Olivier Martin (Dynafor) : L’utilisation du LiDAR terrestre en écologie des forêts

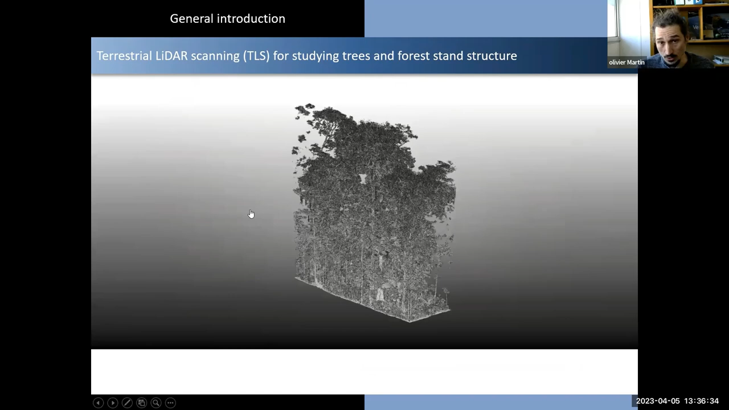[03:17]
donc des contraintes internes de l'arbre en termes de développement, et pour étudier clairement sa plasticité de couronnes, on va remonter ce qu'il y a à la structure. Donc là, je vous ai mis un joli nuage de points, où on voit, c'est le nuage de points LIDAR, où on voit vraiment qu'on a une représentation très fine de l'environnement, très détaillée. Vous voyez, c'est en milieu tropical, ce nuage de points que je vous ai mis là. On voit ici une palme très bien détaillée sur les arbres.
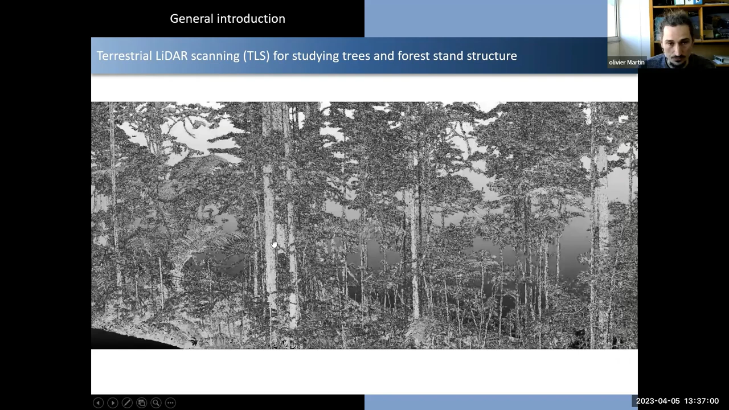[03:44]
On peut voir jusqu'aux fissures dans les corses, etc. Donc on peut vraiment aller à des niveaux de détails très intéressants.
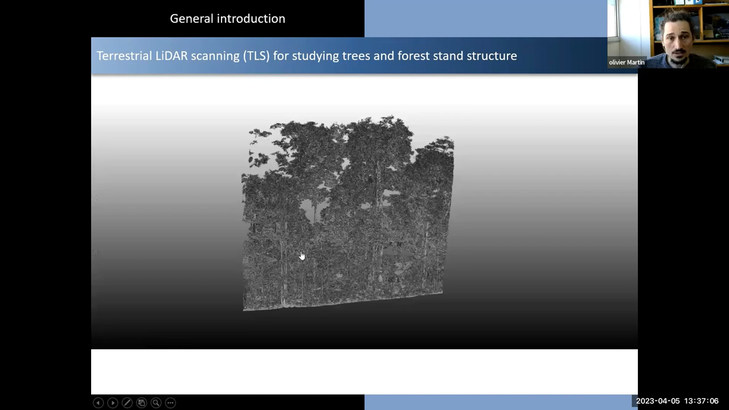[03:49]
Et de ce type de nuage de points, là je vous en ai mis un exemple, une image de nuage de points, on peut aller extraire tout un tas de métriques, d'informations qui vont être très pertinentes en écologie des forêts, qui est un peu révolutionnée de notre façon de voir la structure des arbres, la structure de la canopée en général, parce que c'est un endroit dans la forêt qui est difficile d'accès, jusque là il fallait grimper, on le fait encore, mais là on arrive à avoir une représentation détaillée assez haut.
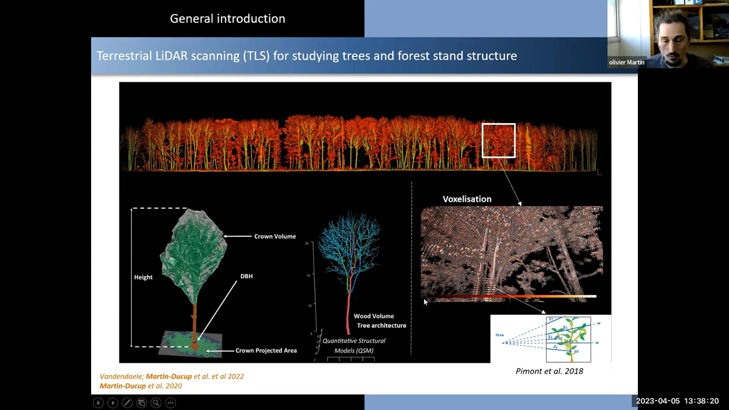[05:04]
de voxelles qui peuvent faire jusqu'à 10 cm d'arête, la surface de plante à l'intérieur de ces voxelles de bois ou de feuilles qui vont permettre de décrire des profils verticaux ou horizontaux de végétation. Voilà pour l'introduction un peu générale de ce qu'on fait avec les guidars, et aujourd'hui je vous propose de parler de trois questions,